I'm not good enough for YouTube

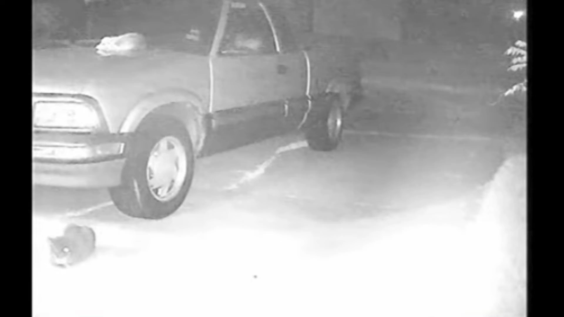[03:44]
the cat just chilling now look the cat is just chilling now and a coyote comes about no it's two cats low shit he already did it oh shit let's look at that again look it's a cat just chilling and coyote comes up oh snatched the other cat like what happened what what happened what what happened hey you still down there you still down